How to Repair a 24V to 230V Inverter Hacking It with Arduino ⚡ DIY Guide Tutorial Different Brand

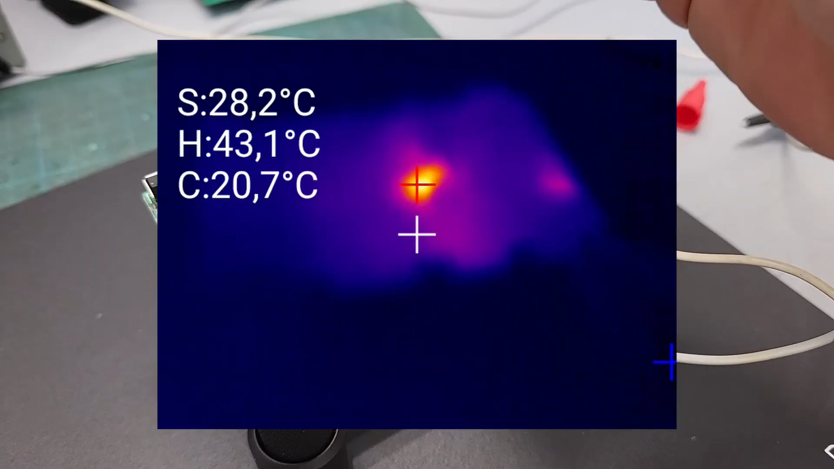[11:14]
On screen: spot 28.2°C, max 43.1°C, min 20.7°C
with the thermal camera i quickly found the first chip
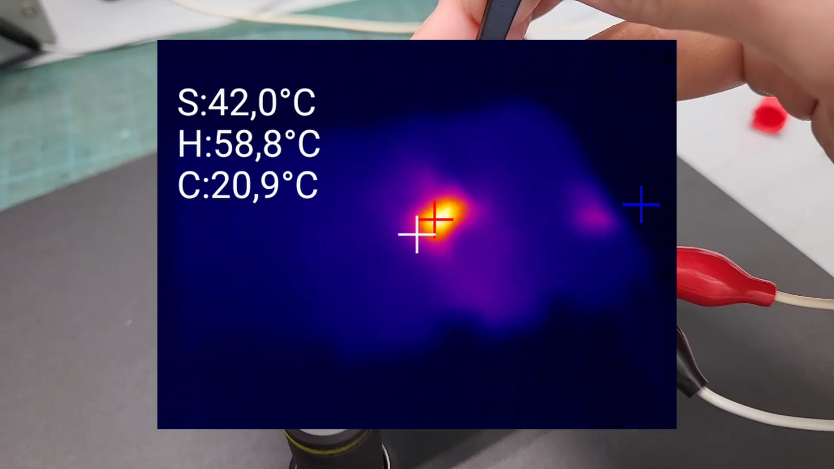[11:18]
On screen: spot 42.0°C, max 58.8°C, min 20.9°C
that's overheating this little guy with four pins it's just a 15 volts voltage regulator a